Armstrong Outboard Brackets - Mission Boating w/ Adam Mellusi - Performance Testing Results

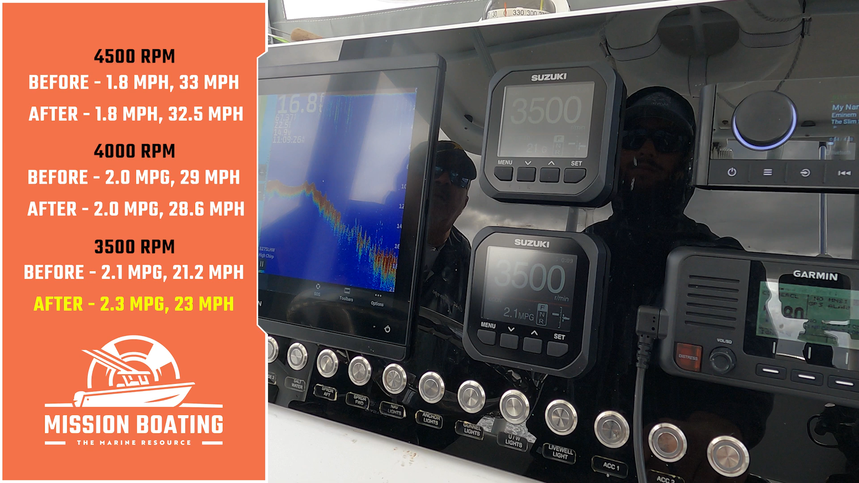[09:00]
But here's where it's different at 3,500, which is your kind of low end cruise 23 miles an hour up from 21.2. So you picked up a couple miles an hour at 35.